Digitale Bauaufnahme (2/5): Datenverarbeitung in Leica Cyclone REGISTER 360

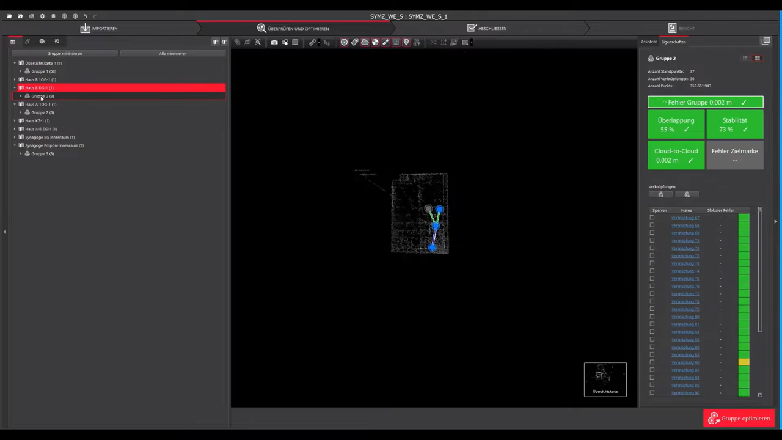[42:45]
Da muss das Ganze jetzt eigentlich analog durchgeführt werden.
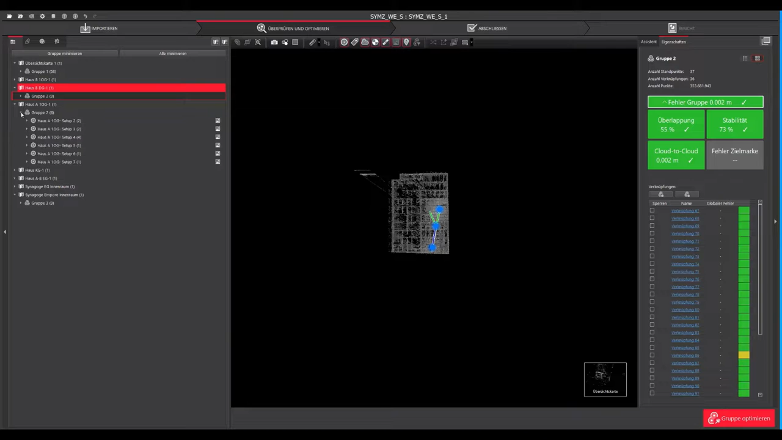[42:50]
Und zwar muss man dann einfach mal schauen,
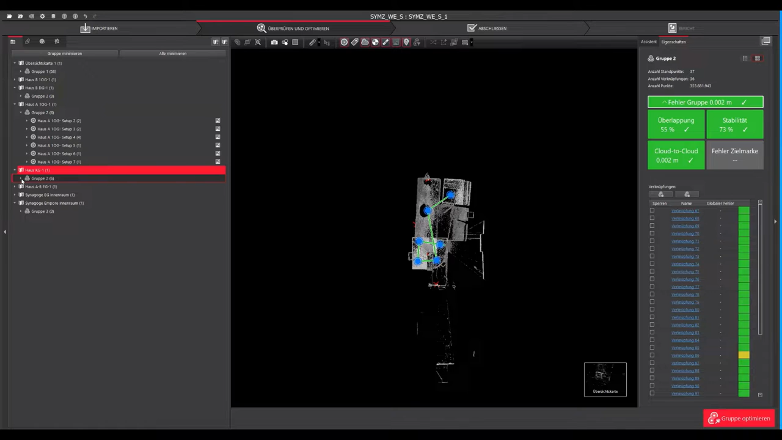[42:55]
wo hat man eine Überschneidung mit der Punktwolke im Außenbereich. Und zwar sieht man dann hier auf der Übersichtskarte Haus AB EG. Logischerweise, dass dort, ja, von diesem Durchgang raus auf die Straße dann reingescannt wurde.
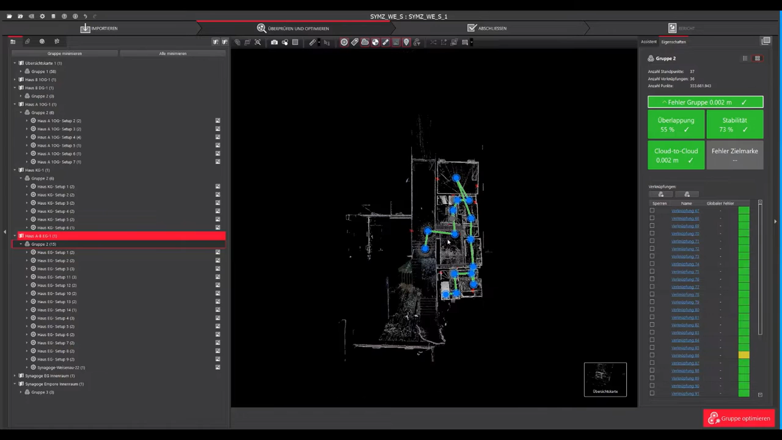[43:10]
Dort können jetzt auch wieder die gesamten Standpunkte gewählt werden und in die Übersichtskarte 1 verschoben werden,
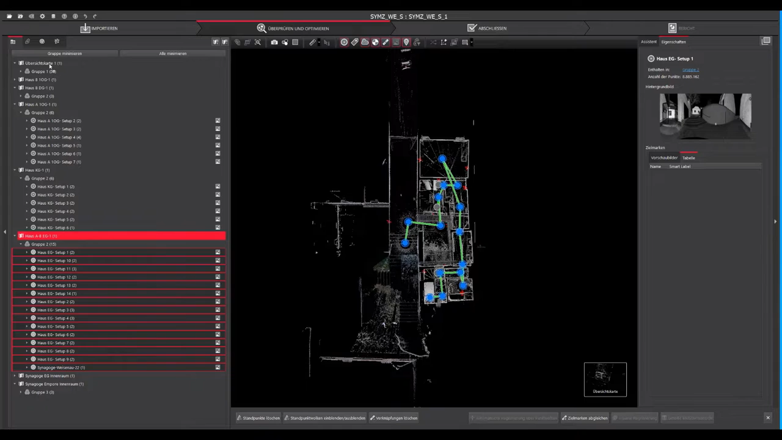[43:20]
woraufhin dort eben dann Gruppe 1 und 2 erscheint.
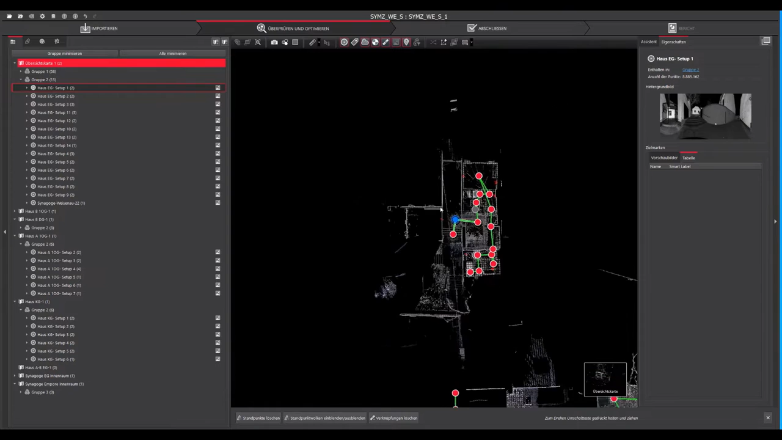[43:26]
Und da kann dann eben wieder die gesamte Gruppe 2, ja,
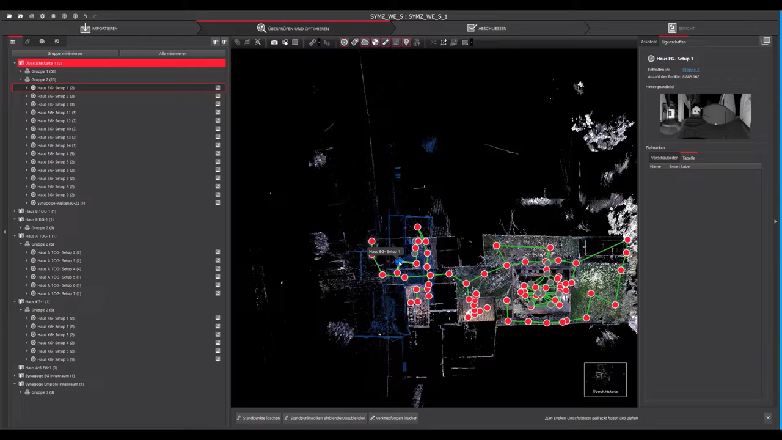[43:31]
schon mal in diesem Fenster hier grob ausgerichtet werden. Wie gehabt mit gedrückter Maustaste und drehen mit gedrückter Shift-Taste.
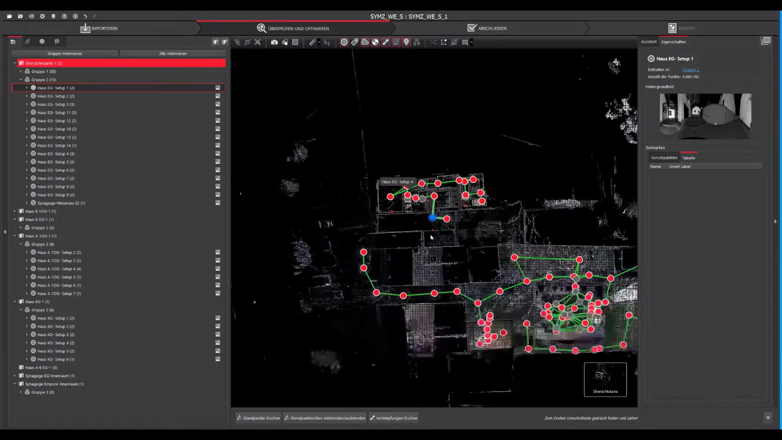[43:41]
Kann das dann um den gewählten Standpunkt drehen. Muss es dann hier irgendwo einpassen.
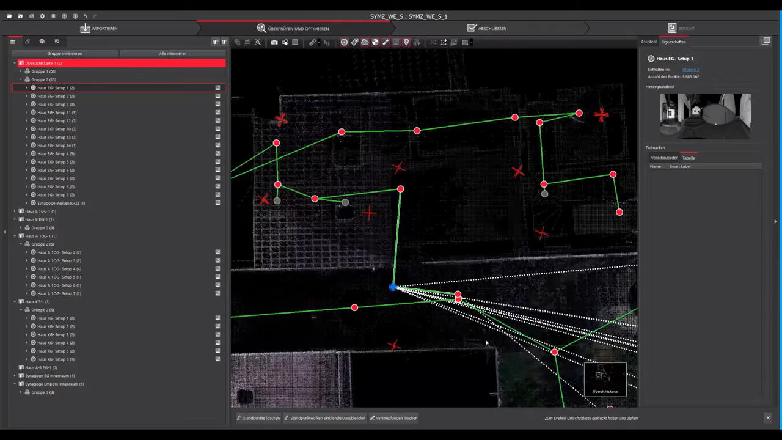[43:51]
Und kann dann jetzt hier einfach mal, dann nicht schon eine bestehende Verknüpfung wählen,
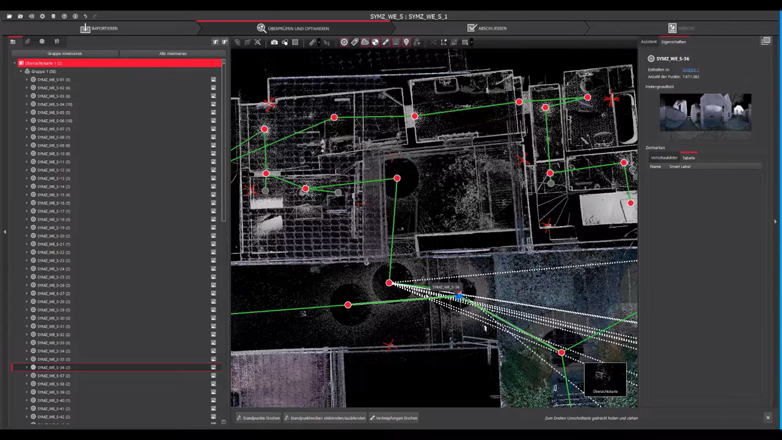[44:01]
sondern einfach den einen Standpunkt wählen und den anderen mit gedrückter SDRG-Taste und dann wieder visuelle Registrierung.
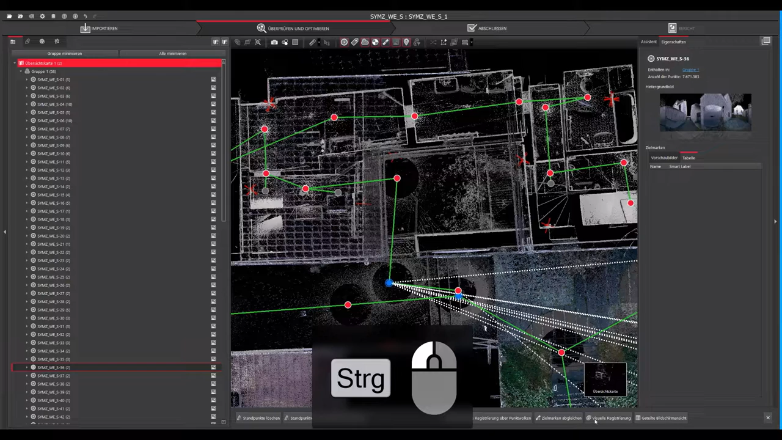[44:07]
Worauf man eben hier erkennt, dass das schon einigermaßen gut zueinander ausgerichtet war. Ich kann jetzt hier noch ein bisschen die
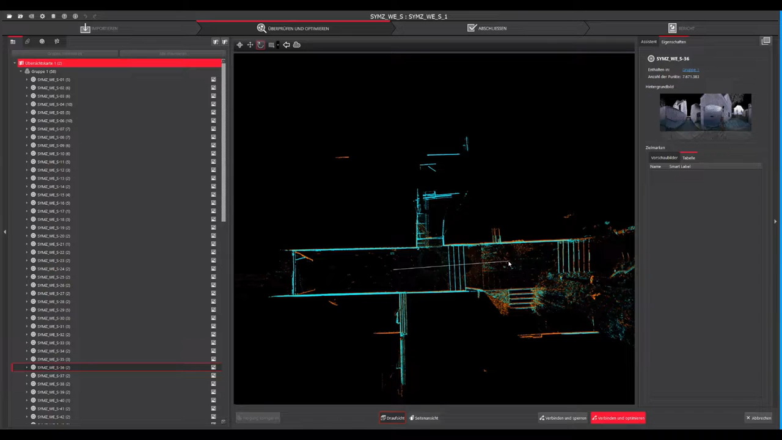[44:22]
Verdrehung anpassen und eben die Höhenausrichtung prüfen. Dann muss man kurz auf das Verschieben wechseln und dann mit Verbinden und Optimieren diese zwei Standpunkte, die man selber gewählt hatte, verbinden. Da hatten wir jetzt auch eine extrem hohe Überlappung und, ja, eine Mittelwert von 1,5 mm.
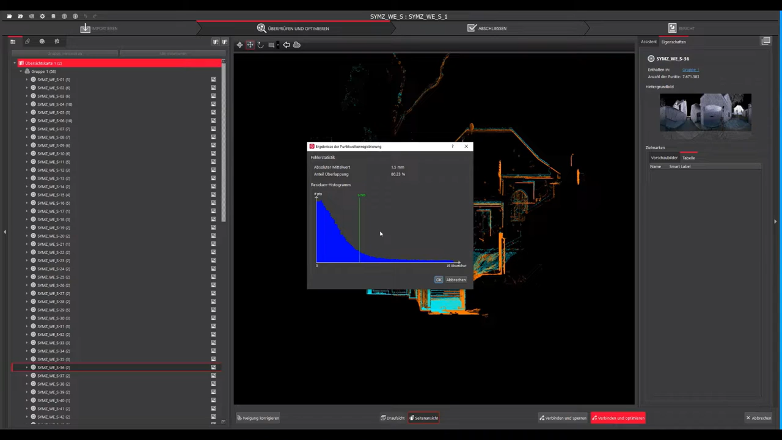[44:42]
Kann das mit OK bestätigen. Daraufhin wurde die Verknüpfung angelegt. Hier erkennt ihr jetzt auch acht zusätzliche Verknüpfungskandidaten. Das kann man eben auch einfach bestätigen. Dann wird eben diese ganze Gruppe einfach stabiler und man muss nicht alles händisch dann noch hinzufügen.
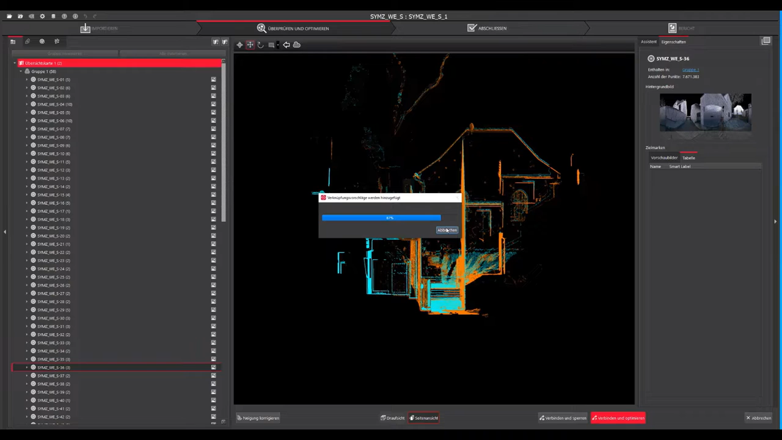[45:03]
Man sollte halt danach dann einfach nochmal prüfen, ob das Sinn gemacht hat und ob es noch Verknüpfungen gibt, die man einfach gerne haben würde, um halt mögliche Schleifen zu schließen.
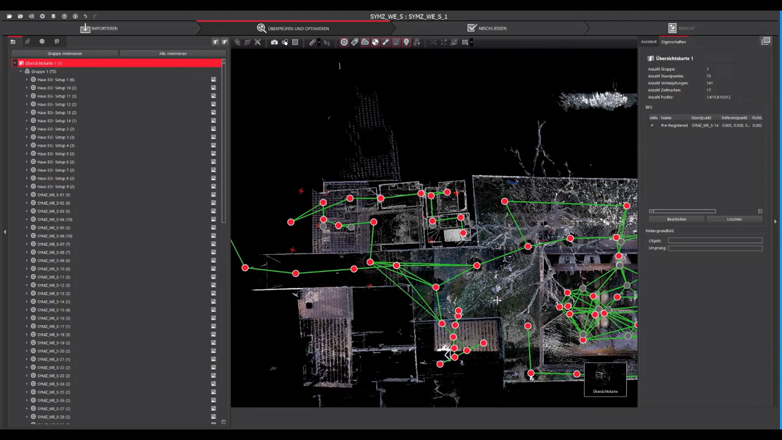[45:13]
Genau, jetzt erkennt man auch hier, dass das Habig'sche Haus dann da reingewandert ist. Und um das Ganze wieder aufzuräumen, muss man die Standpunkte wieder wählen. Und dann kann man die hier runterziehen und zieht die dann wieder auf die Übersichtskarte Haus A,
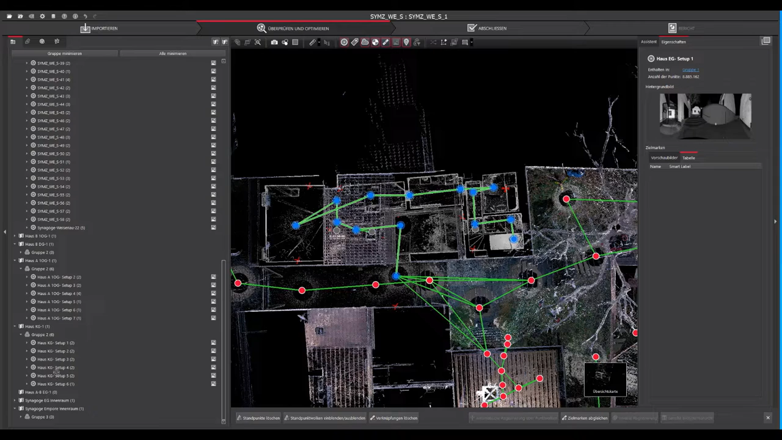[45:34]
B, E, G.
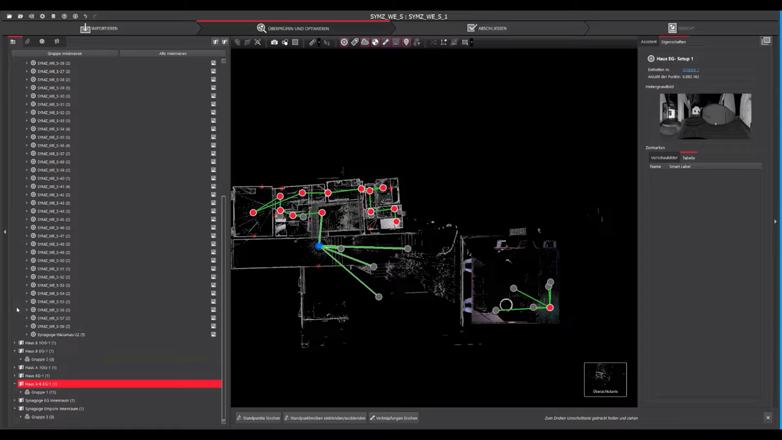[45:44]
Woraufhin man dann erkennt, dass das auch in eine Gruppe gewandert ist.
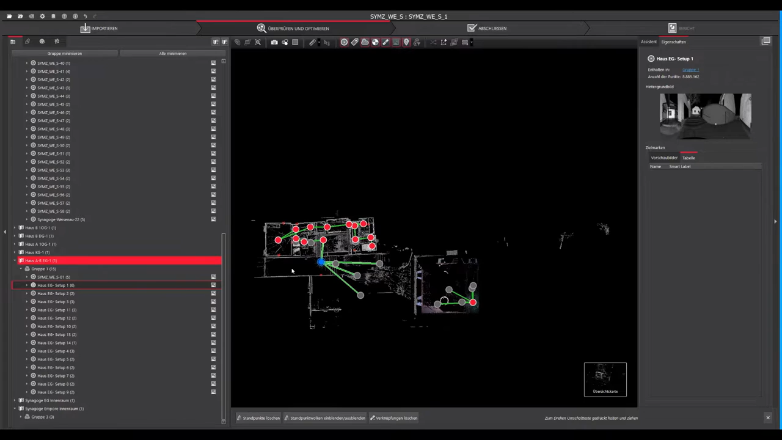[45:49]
Und dadurch, dass die anderen miteinander verknüpft sind, sollten die auch in eine Gruppe wandern. Das wird jetzt aber hier noch nicht dargestellt. Da kann man jetzt mal hier sich die Cloud-Gruppe anzeigen lassen. Mit Wahl auf Gruppe. Das geht jetzt leider auch nicht.
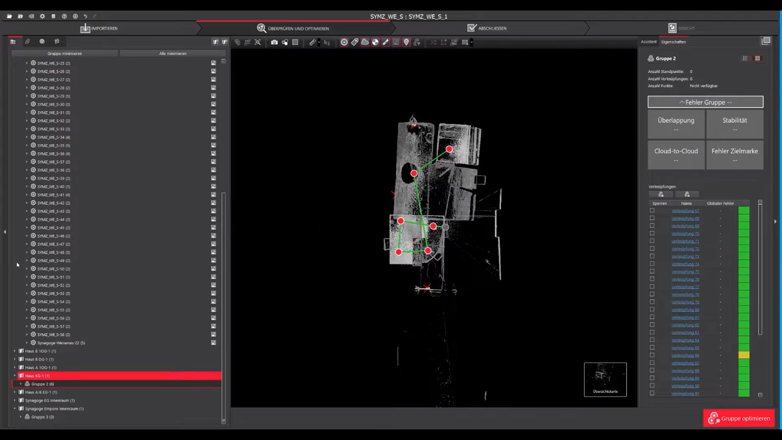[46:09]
Das dauert manchmal einfach, bis das sich kurz aktualisiert.
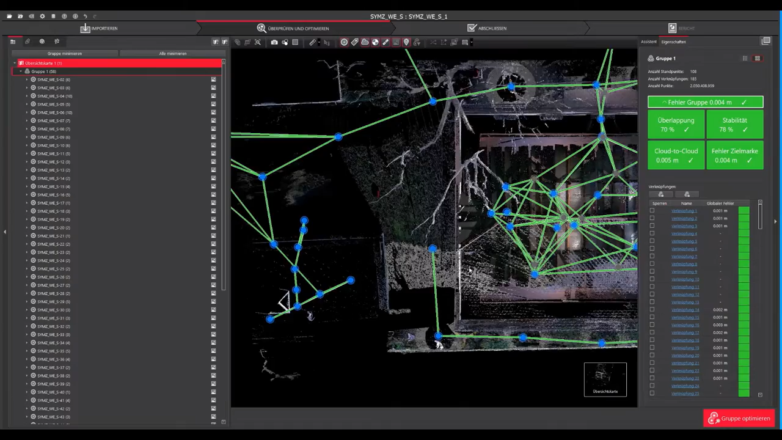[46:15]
Deshalb nehme ich jetzt mal hier die Gruppe 1, Übersichtskarte und dann die Cloud-Gruppe.
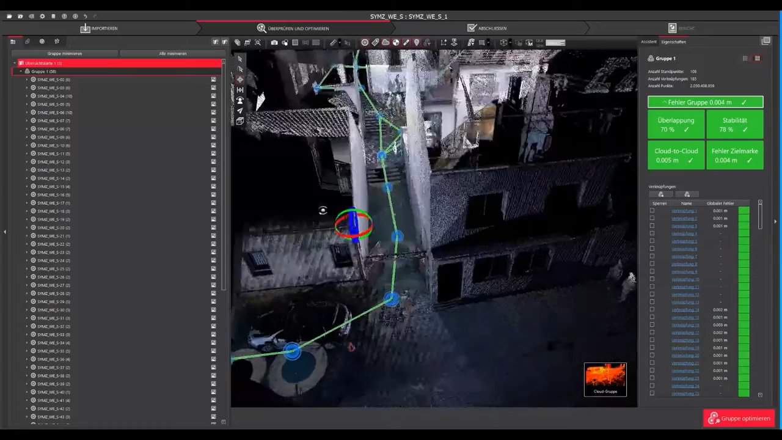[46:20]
Und daraufhin sollte man jetzt eigentlich sehen,
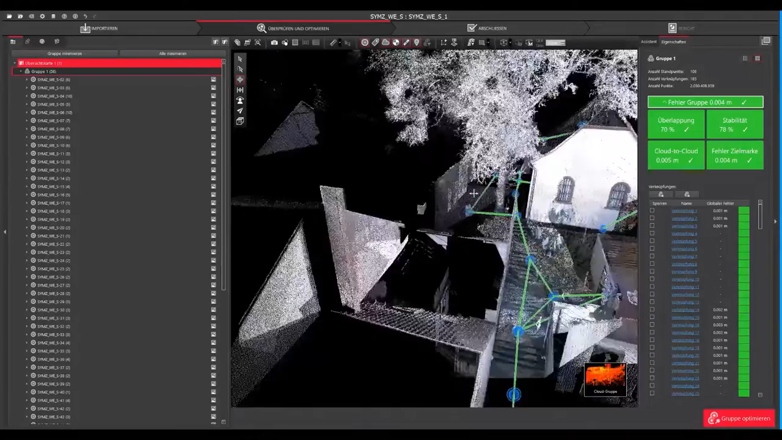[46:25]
dass da auch die anderen Standpunkte drin sind.
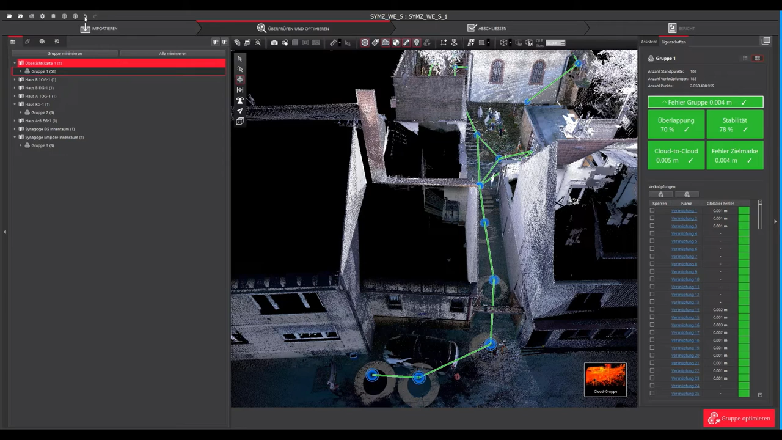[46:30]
Dazu muss man aber hier noch unter Einstellungen den Haken hier kurz rausnehmen,
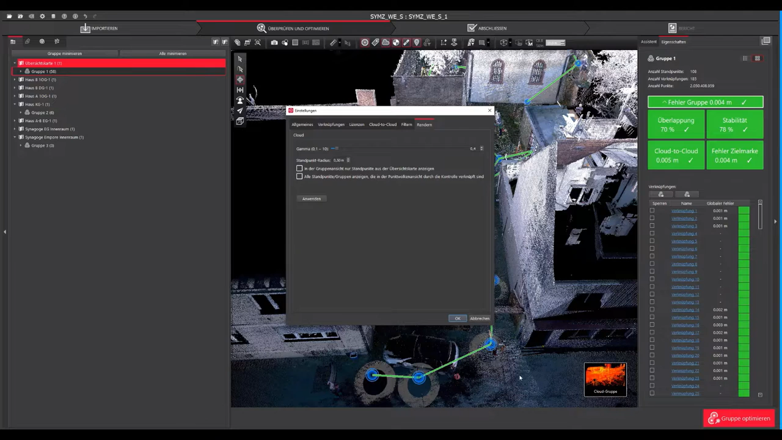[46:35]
damit die verschiedenen Übersichtskarten auch dargestellt werden.